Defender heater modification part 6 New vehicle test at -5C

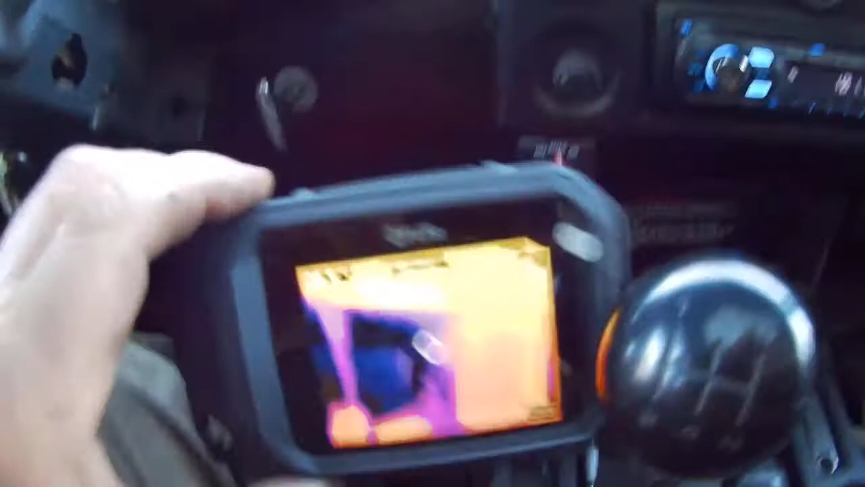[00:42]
and try and show you what sort of heat I'm getting out of this thing now I
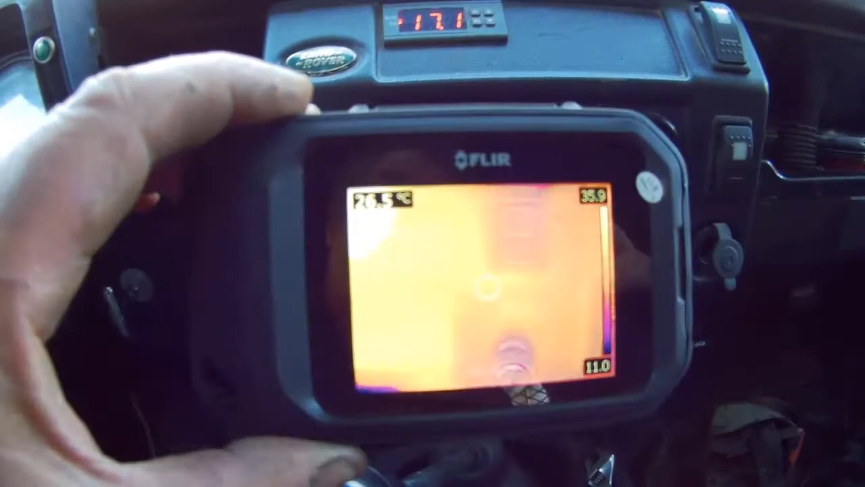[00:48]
don't know if you can see because I can't take videos with the thermal imaging camera some bizarre reason but you
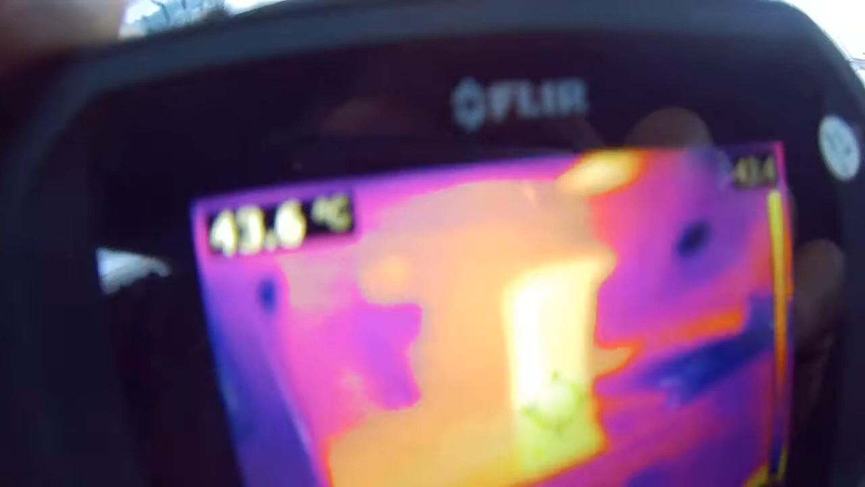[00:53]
can see what's happening with the heat I'm doing this at the moment because
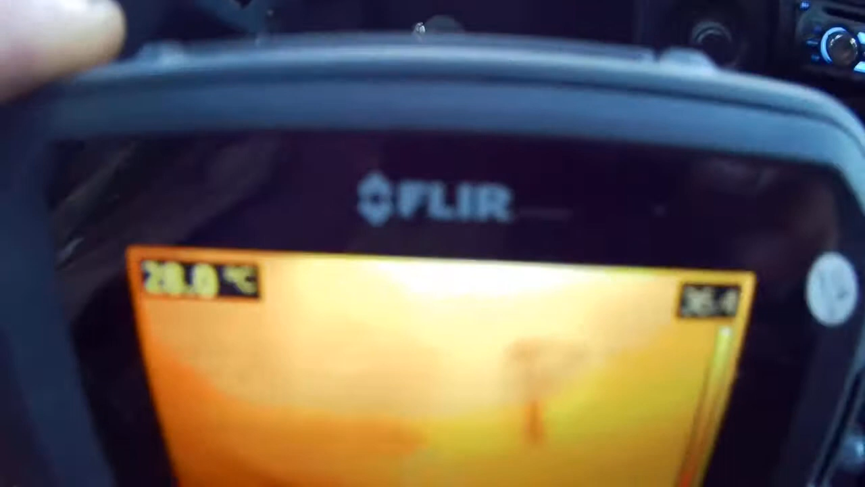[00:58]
it's very difficult to see but I'm going to try and do some snapshots and put this out so I wanted to
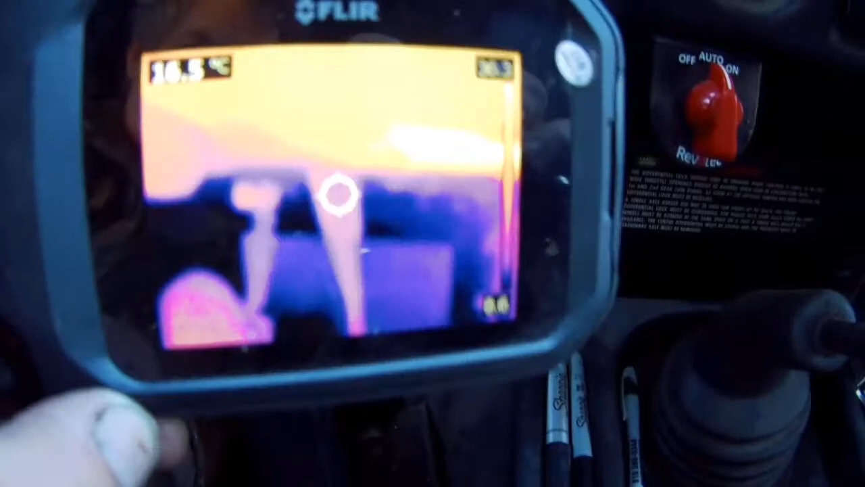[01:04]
turn the engine on but you probably won't be able to hear me so here goes
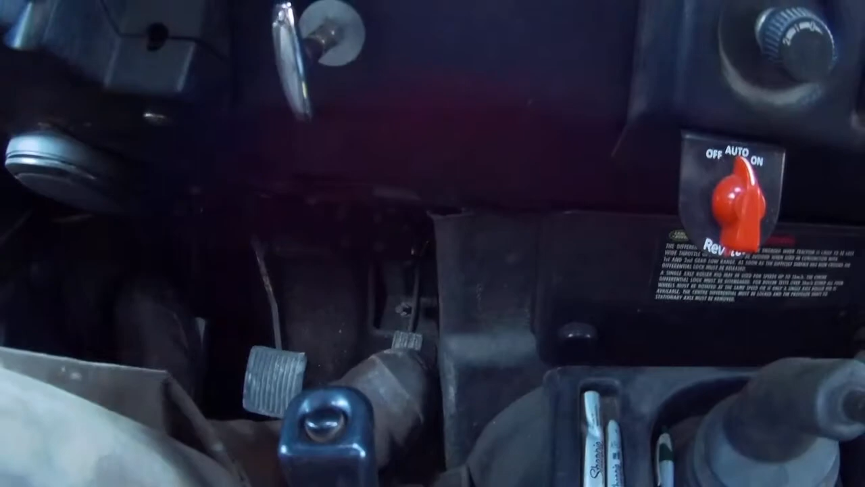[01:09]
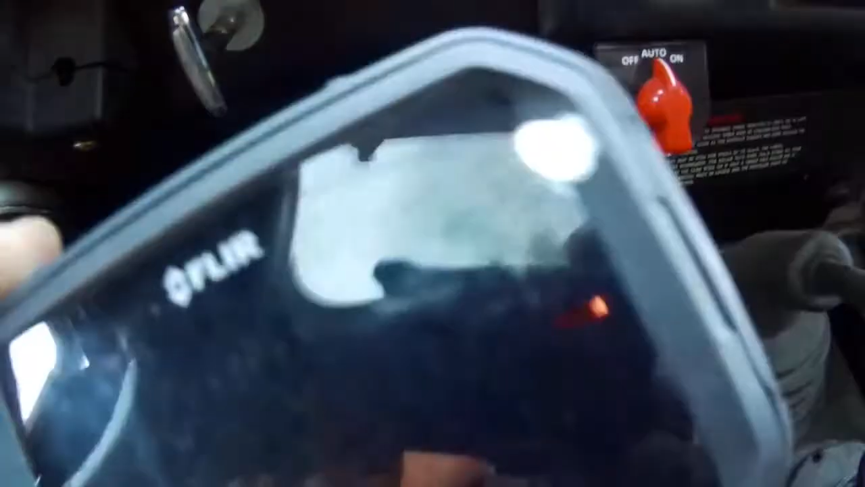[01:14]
this is a 3.99 zuzu I don't know if you can hear me over the top of this but even after that short run I'm getting nearly 52 yeah 52 and going up this is why the heat's recirculated it's
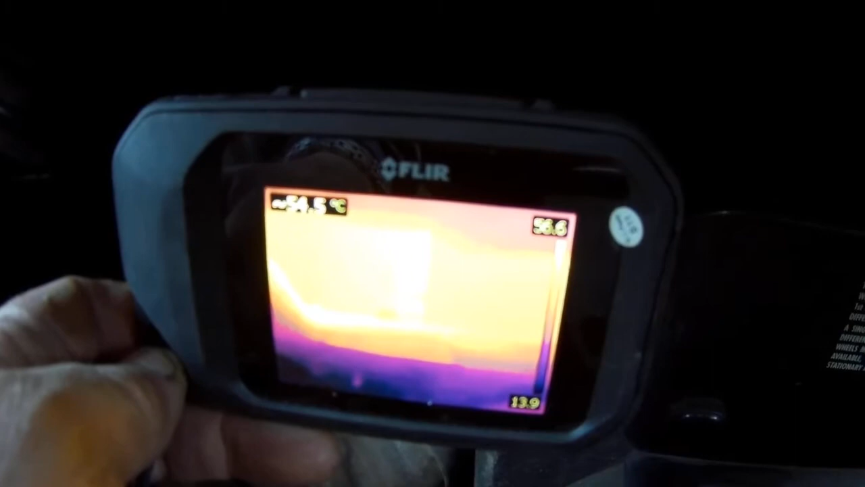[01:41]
going up more and more the engine temperature isn't really going up it's just pulled more warm air in so look at that 54 it's getting wicked man it's like a greenhouse in here I don't know if you can see it should be outside I'm not really sure I can't do it too far too far but it is getting wicked warm
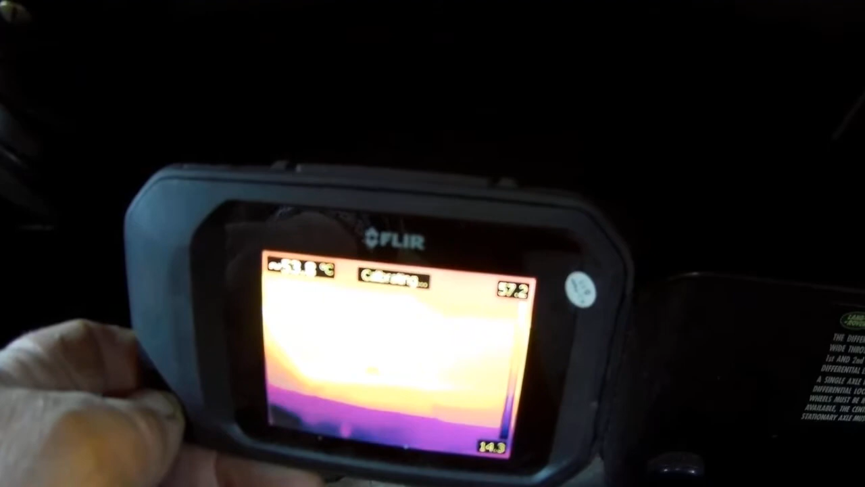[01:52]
believe me I can tell you so I'm going to look at that and we're going to also look at the other vent
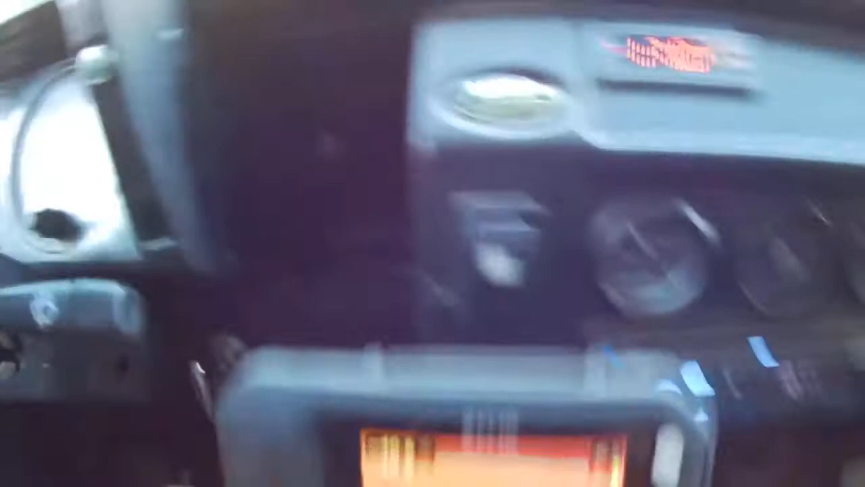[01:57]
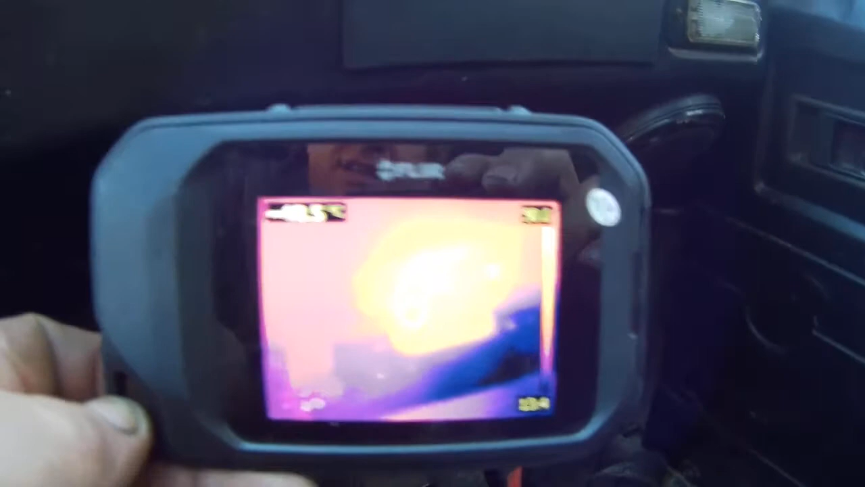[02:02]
see that's showing 48 52 it varies a little bit I want to put the vents on
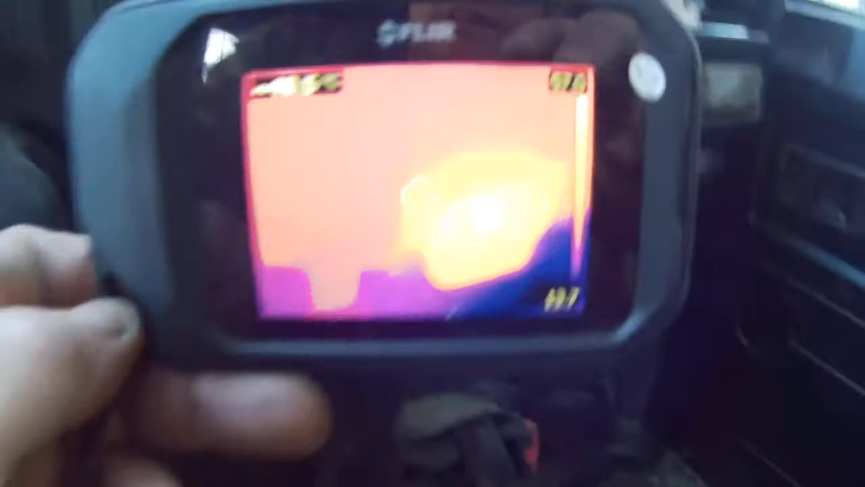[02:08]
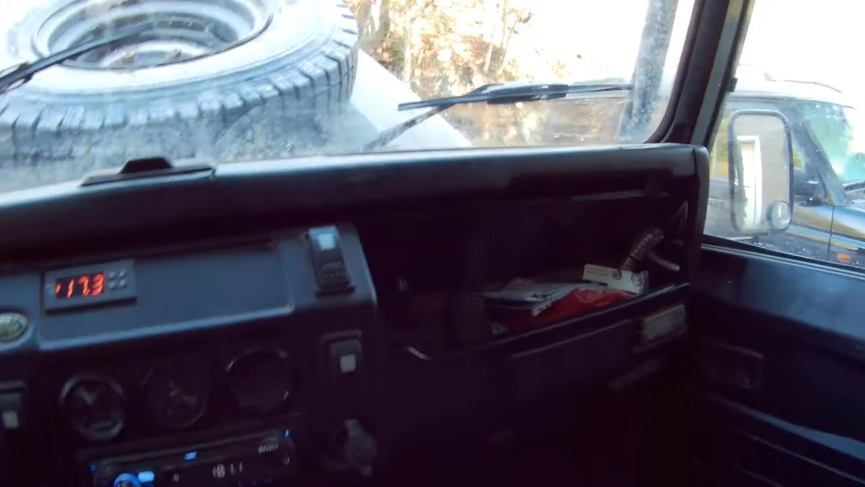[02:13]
and we're going to show you how much warm air is coming out of these vents
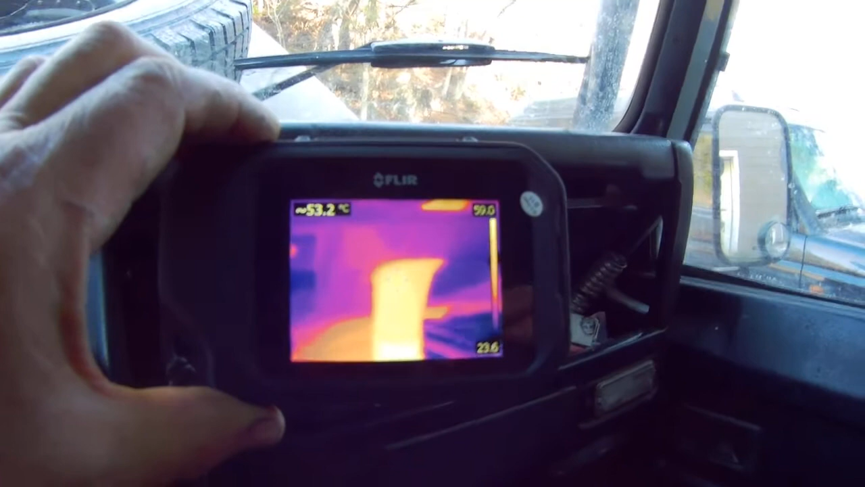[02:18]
On screen: spot 53.2°C
so I've got I've got 53 degrees 55 degrees coming out of the vents
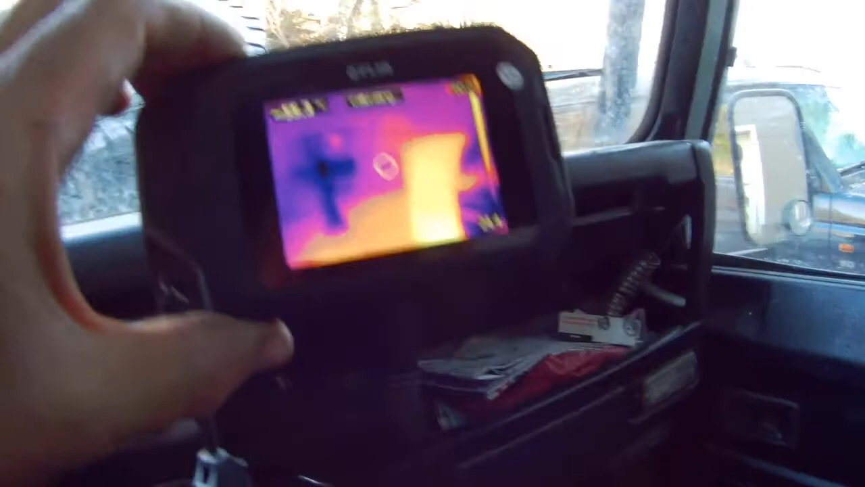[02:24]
it'll melt the glass never mind melt the snow so it does work I mean look at look this is where
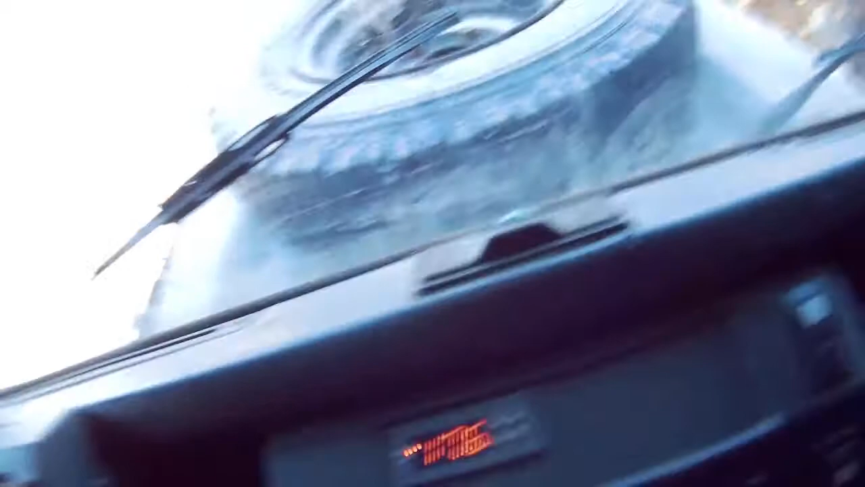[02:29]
all the heat losses look you can see this this is where all the heat loss is in the Land Rover because it all
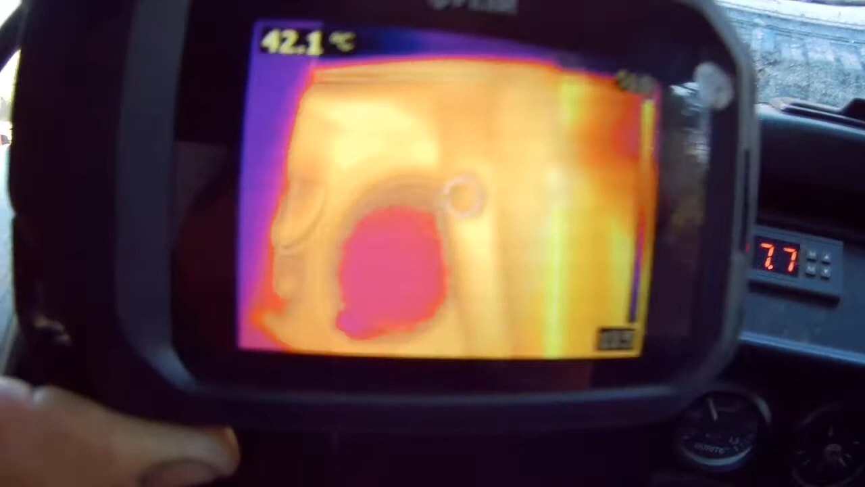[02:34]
On screen: spot 42.1°C
goes behind the dash but that's a good indication of how it's working
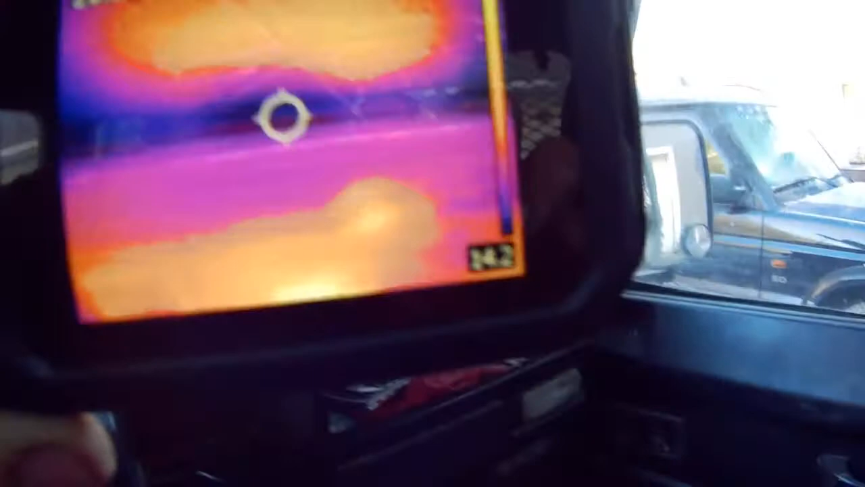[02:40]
oh look at that you can see the screen look you can see let's take a picture of that just a second